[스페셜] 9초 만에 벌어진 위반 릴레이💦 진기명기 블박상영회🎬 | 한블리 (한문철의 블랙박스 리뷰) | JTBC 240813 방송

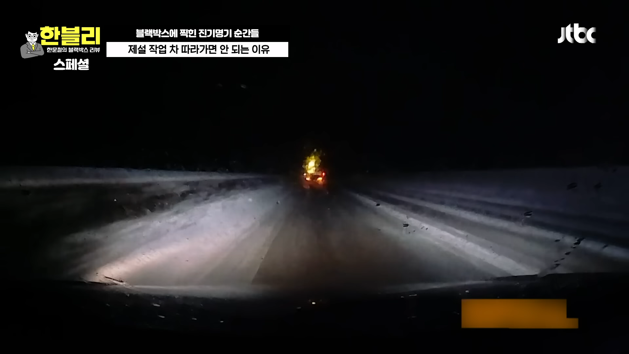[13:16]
저 차 답답해. 나 2차로 가요. 그런데 저 밑에 저 밀면서 가죠?
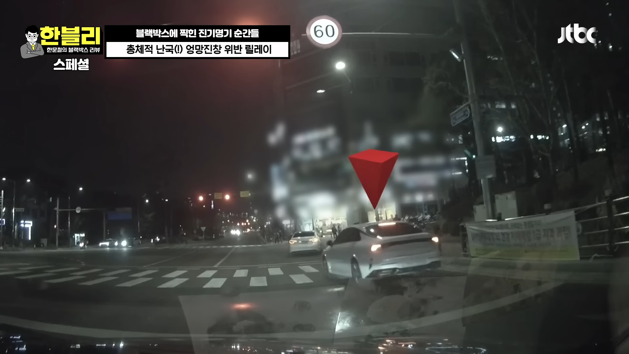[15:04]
저를 처음 봤네. 에휴, 짐도 안 켜놓고는 이 아, 렌터카야. 그런데? 왜? 아이고. 됐어. 뭐야? 안 되죠, 저러면. 또 이렇게네. 쳐서야 될 것 같은데. 너무 찰지기 욕을 하시는 거죠.